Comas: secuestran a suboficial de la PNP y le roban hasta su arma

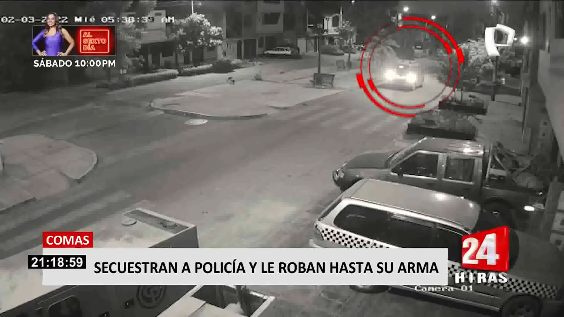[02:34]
El sistema de videovigilancia del distrito sirvió para la identificación de la placa.